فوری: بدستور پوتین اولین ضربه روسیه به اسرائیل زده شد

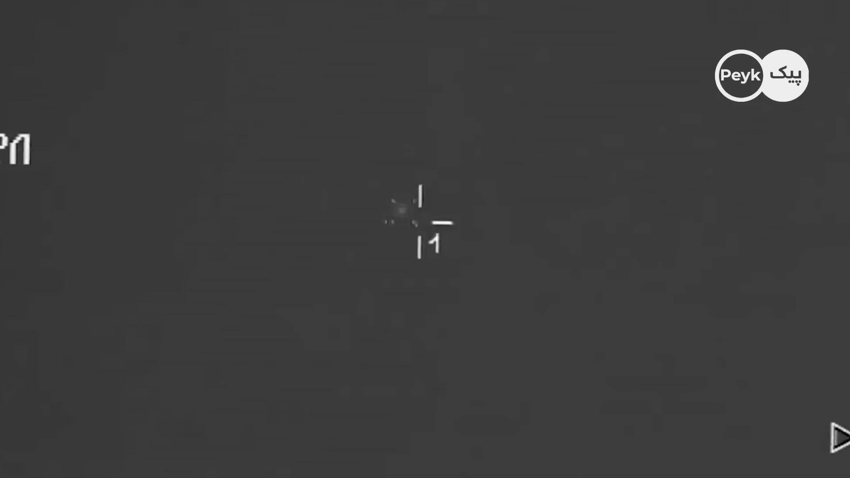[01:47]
تا سین سامانه های پدافندی ساخت روسیه است
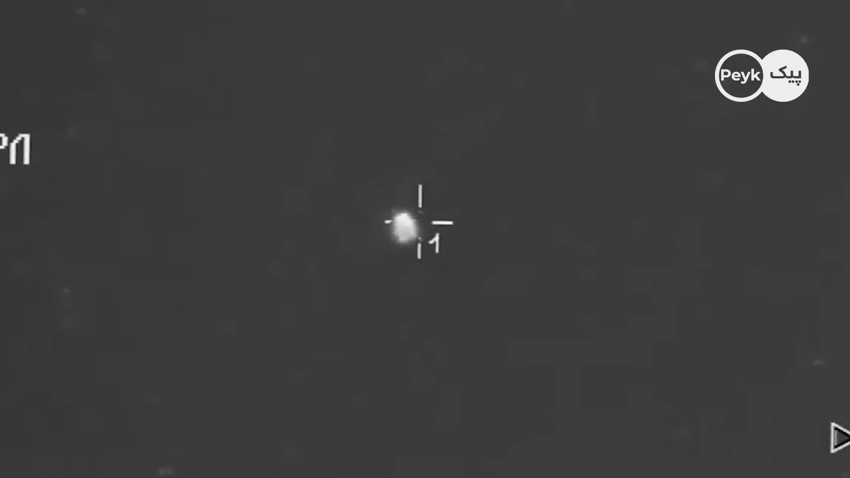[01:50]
و رهگیری این مشک ها توسط ارتش روسیه انجام شده است